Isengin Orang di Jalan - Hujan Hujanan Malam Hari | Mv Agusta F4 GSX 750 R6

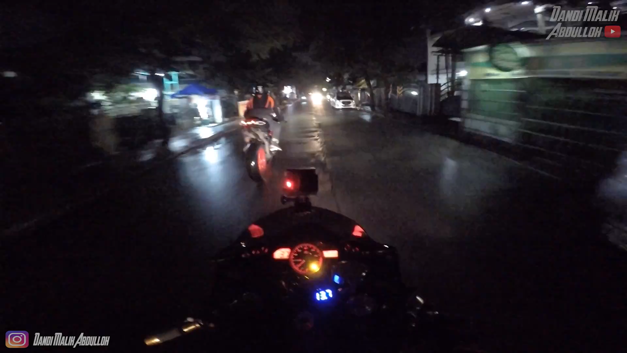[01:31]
Hujan-hujan tetap aja riding. Enggak apa-apalah. Mana sih motor? Ya, gimana hujan-hujan pakai jaket gitu aja. Supaya gak dingin. Iya, yes, cuman tebar. Si Dandi sama juga pakai celana pendek hujan gini coba. Karena ini motornya panas jadi pakai celana pendek menyesuaikan. Awas, hati-hati. Ada mobil gaul. Hah? Ada mobil gaul. Mana? Ini depannya pakai Frid.
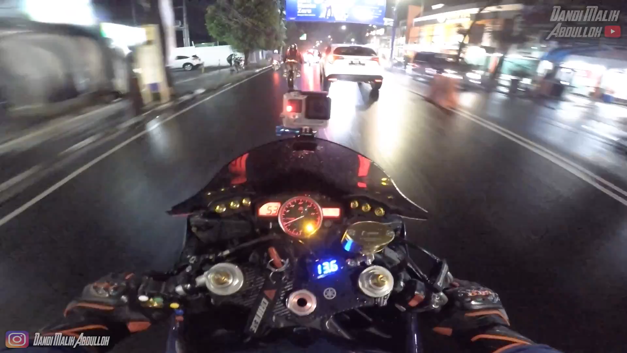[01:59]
Mobil apa itu? Frid ya? Iya, anjir ada. Mana mobil gaul, oi? Anjir! Ding. Udah ini. Kenapa mobil gaul, no? Ayo ketikut dulu. Ini udah gaul banget tadi. Pano ya, aduh. Ini mobil gaul kata Avano nih. Coba jelasin kenapa disebut mobil gaul, no?
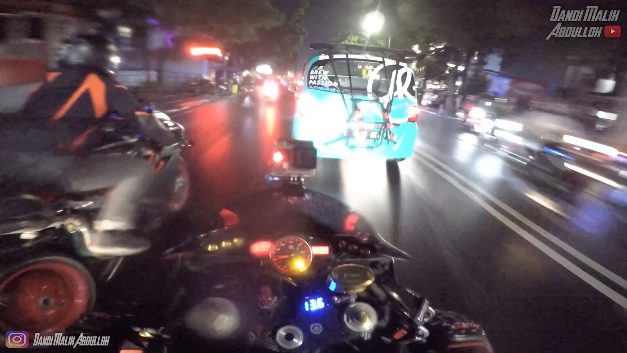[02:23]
Karena roda kayak gini. Terus belakangnya ada cat baby.
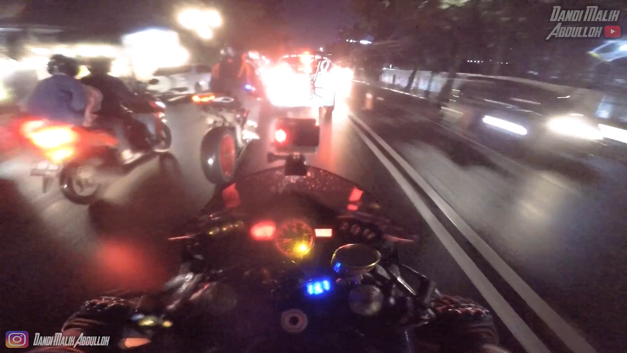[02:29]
Oh, warnanya mencrang. Terus ceper. Ceper. Serius ini diceperin? Ceper itu. Woi, tiba-tiba ke kiri dong. Depannya diceperin, belakangnya ditinggiin. Ding. Woi, iya gitu. Iya. Ding. Ngerai juga ya. Coba lihat.
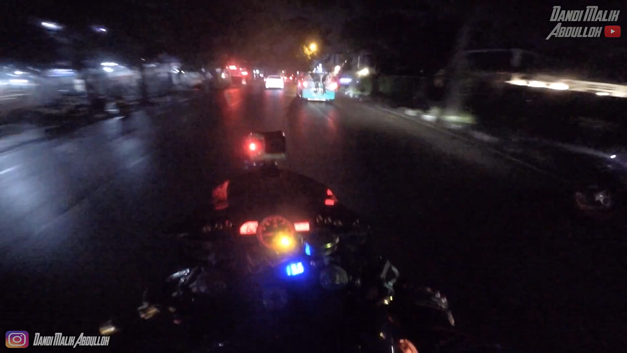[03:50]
Ya soalnya mungkin mereka merasa kita sedang ngomongin. Anjay, becek banget. Ini muncrat dari mobil juga loh. Oh iya, kecipratan. Kenapa ya kok di belakang di roda kanan? Orang hapus kamera nih. Hapus air maksudnya. Kiri.
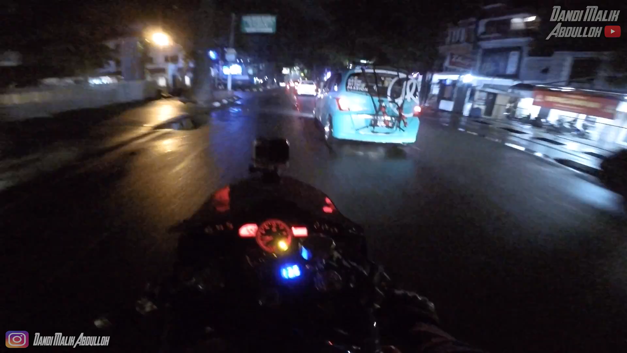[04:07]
Kita ikutin aja, buntutin aja mau kemana. Awal. Kelakuan, aduh. Kalau dia marah kita kabur. Enggak lah, kita kan enggak ngapa-ngapain kok marah sih. Iya. Kita cuma blokon aja. Kita kan mau sambil jalan OTW. Yo. Oh, udah sekalian touring ya?
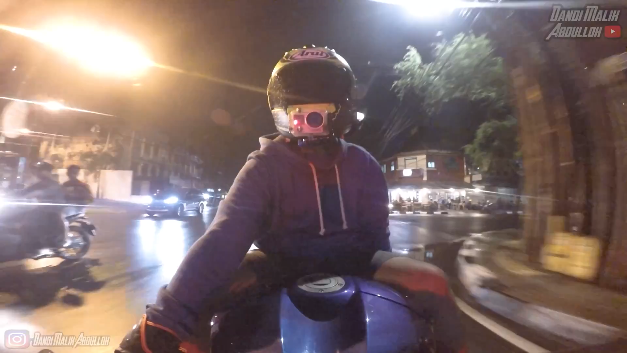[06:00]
Enggak, dia ke kanan sih kayaknya, iya nggak sih? Asia Afrika mungkin. Ya udah kita ke kiri aja. Ya udah ke kiri aja. Coba tahu ketemu. ini konten apa sih ngikutin mobil? aduh. Tapi ini emang random juga sih, kita mau ke KFC sambil nyari pom bensin, mau isi angin, mau ganti angin gitu. Terus si Ipal mau ganti. Keluar dari sini. Eh, kepencet banget. Dari sini bisa dari depan. Wah, enaknya Bandung habis hujan tuh kayak gini ya.
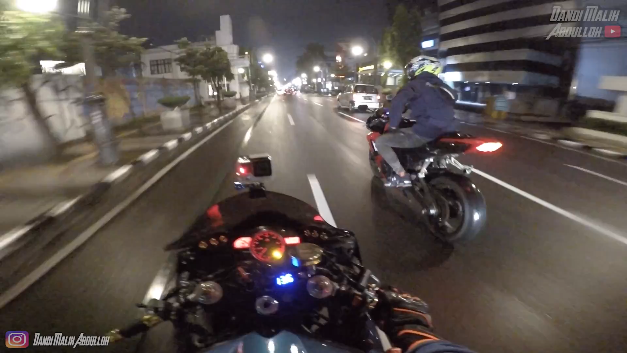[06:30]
Sepi, sejuk. Motor-motor pada takut kehujanan, pada takut becek. Tapi kita malah keluar hujan-hujanan, becek-becekan. Ini Asia Afrika di jam 9.54 nih. Keren. Nge-vape. Nah, keluarnya dari sini, Muden? Nggak ada ya? Nggak ada, kayaknya nggak kesini. Ya udahlah, beda arah. Beda arah. Gila, panas banget motor orang. Berapa? 102. Terus ini panasnya tuh karena kena air juga, kecipratan air, jadi uap ya.
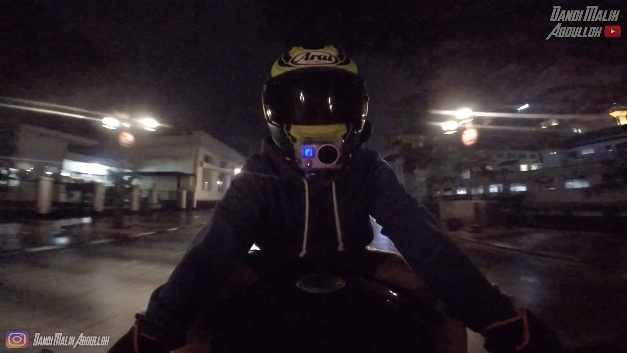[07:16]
Di malam. Wow. Jangan geber-geber, Ada 86 di depan. Mana ini? Mana ini? Di sebelah kiri biasanya 86 loh. Tim Jaguar di sini nih biasanya. Oh iya. Kabur. Tim Jaguar. Wow, macet coy. Wow. Keren. Wow, macet tuh depan tuh. Jadi aneh banget dah. Lihat. Kotor sepatu cuy.
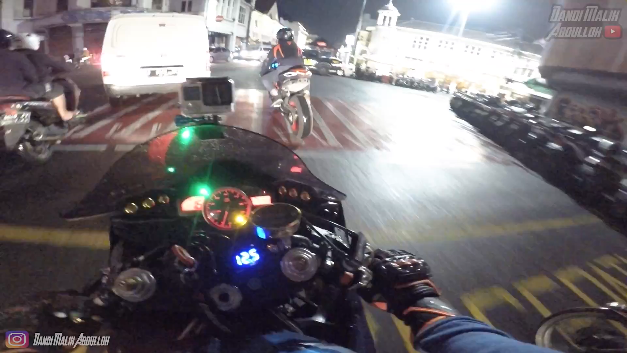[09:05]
Wow, polisi coy, raja coy. Oh my god. Raja. Oh my god. Oh my god. Mau nyari raja enggak? Enggak mau. Ke ini ke Pasar Baru. Depan Pasar Baru rajaan terus tuh. Oh iya, tiap malam juga ada. Iya, tiap malam juga suka ada. Anjir, malam-malam kacau. Kalau siang di sini suka ada nih di pojok. Nah iya, di sebelah kiri ya. Bawah jembatan. Sweet.
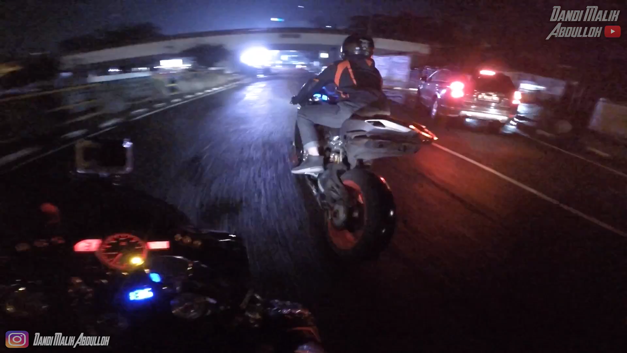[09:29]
Kacau dah. Kan di bawah sini juga ada. Iya. Konek situ kan ya. Kalau siang tapi kan. Di sana ada, di sini ada. Iya. Getol banget nyari rejeki. Tuh, pukul. Anjay, Fano in action.
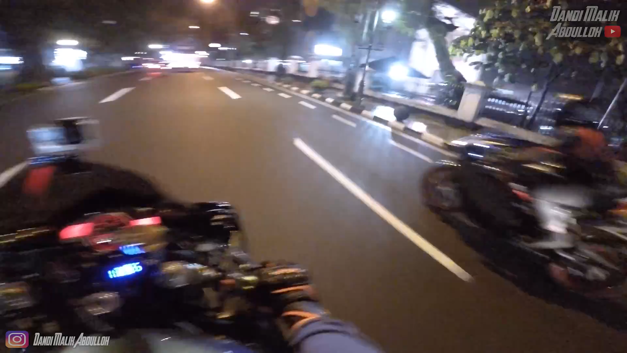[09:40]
Anjay, ngeri anjay.
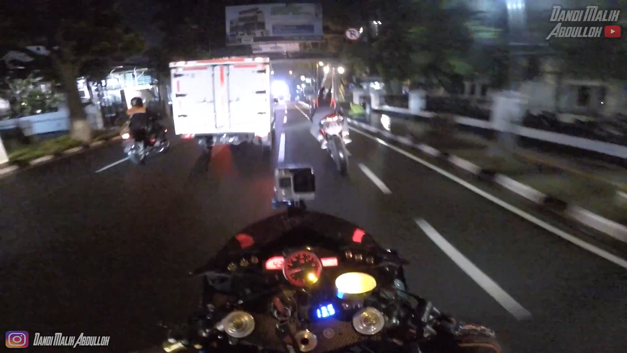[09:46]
Bermanuver. Ngeri. Iya, anak Sentul, iya. Aduh. Tuh orang lain itu pada pakai jas hujan, coy. Kita malah pakai kayak gini, ngaco emang. Udah tahu hujan. Masa gua keluar tol aja ya?